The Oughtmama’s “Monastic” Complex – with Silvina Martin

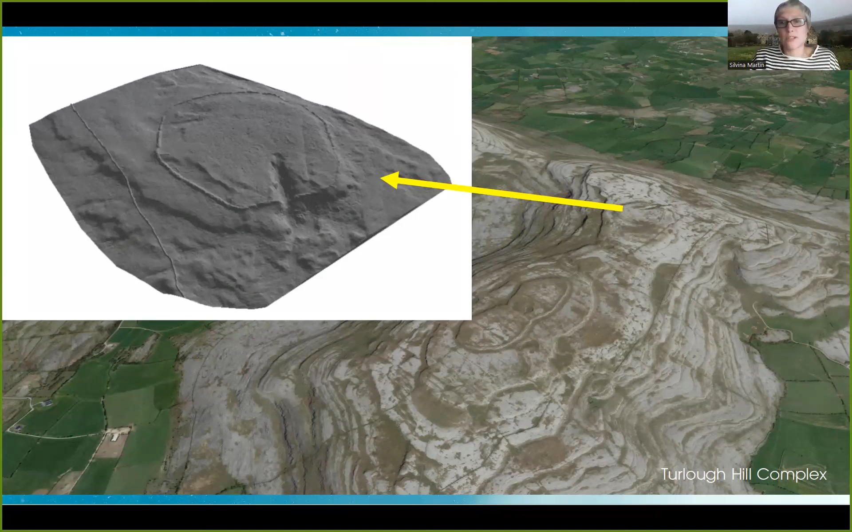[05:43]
gap in the bones, and this natural thing is enclosed, this gap, this make it also even more mysterious. Nobody really knows how it works or what for it was. And in the other part of the plateau to the south, we have this remains of over 160 hut sites, and also a very strange structure, like have been destroyed and constructed many times. There is also a cairn, a funerary monument, and it's completely unknown what for it was, but what it seems to be is